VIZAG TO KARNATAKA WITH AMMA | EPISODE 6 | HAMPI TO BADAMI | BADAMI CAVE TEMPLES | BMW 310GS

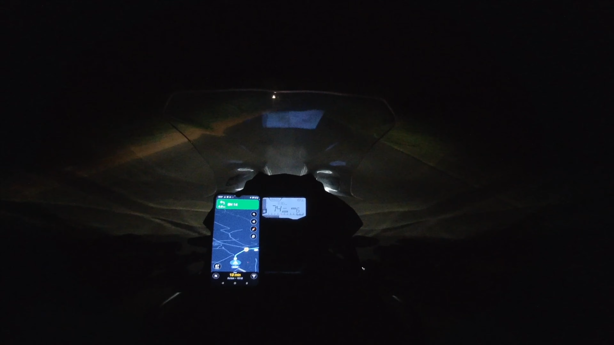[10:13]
సోలోగా వెళ్తున్నాను నేను. ఇంకొక 12 మినిట్స్ రఫ్గా ఎంటర్ అవుతాం.
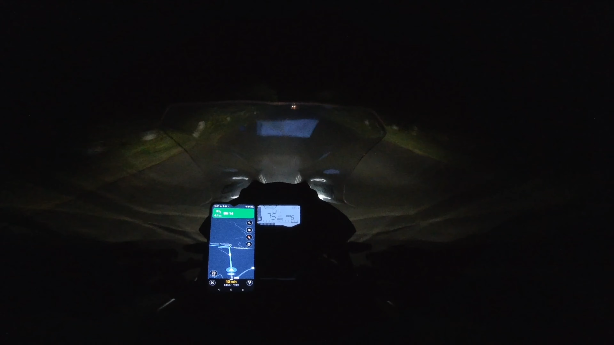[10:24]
జంతువులు తిరిగే ప్లేస్ నుంచి మనుషులు తిరిగే ప్లేస్కి స్వాగతం, సుస్వాగతం. ఎంట్రా బాబు, బైకులు ఆటోలు ఏమీ కనిపించలేదు రోడ్లోనే.